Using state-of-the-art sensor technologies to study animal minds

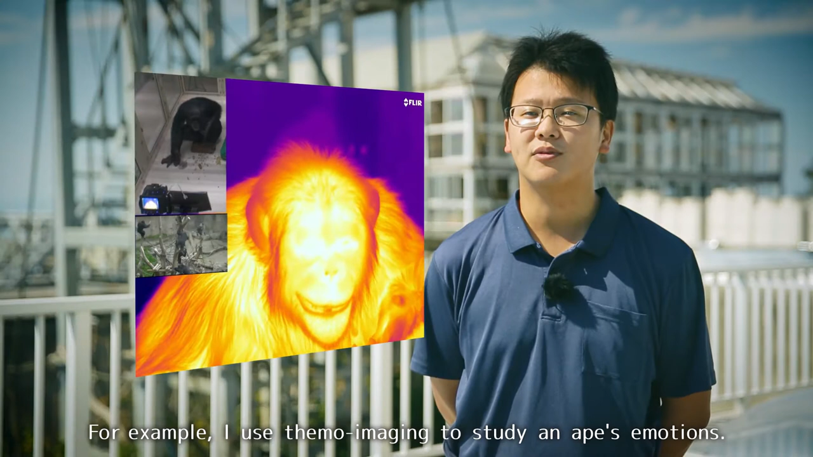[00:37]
例えばサーモイメージングで類人猿の感情を調べます。